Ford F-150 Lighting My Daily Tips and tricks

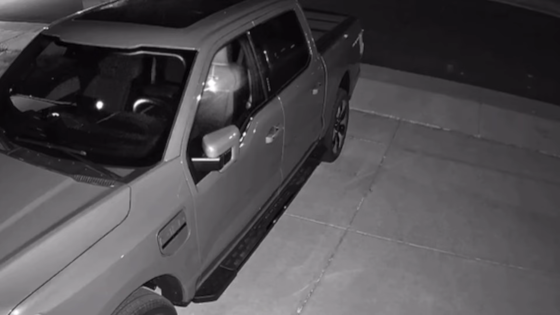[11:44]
That's how it's able to detect motion in case somebody breaks in your car and could sound the alarm, or if you had somebody hiding in the back.